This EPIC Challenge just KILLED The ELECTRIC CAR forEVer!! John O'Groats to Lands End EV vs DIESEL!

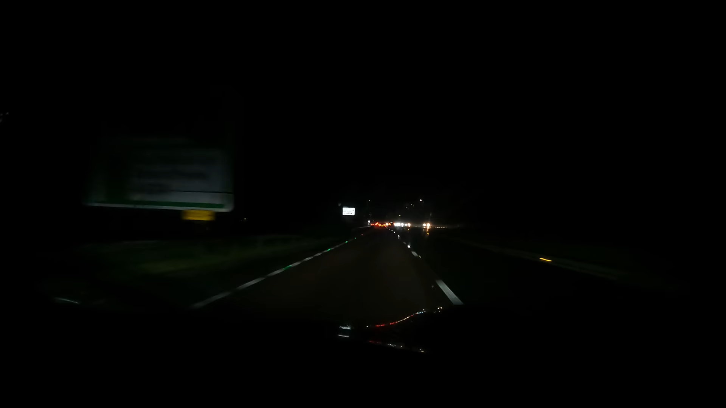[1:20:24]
It's close.
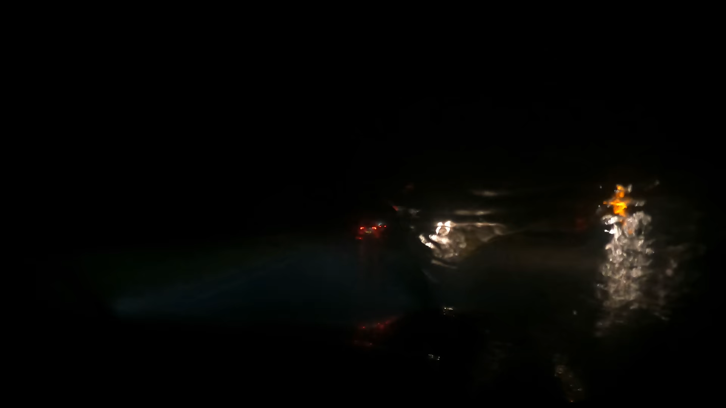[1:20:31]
This is absolute madness. It's torrential rain.
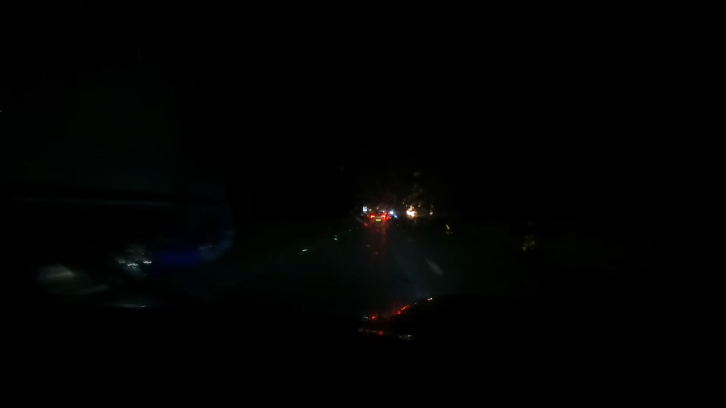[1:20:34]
I can hardly see the car in front of me. I'm having to go really slow now. I need some of that Rain-X, I think, on my windscreen. It's mad. The weather is unbelievable up here.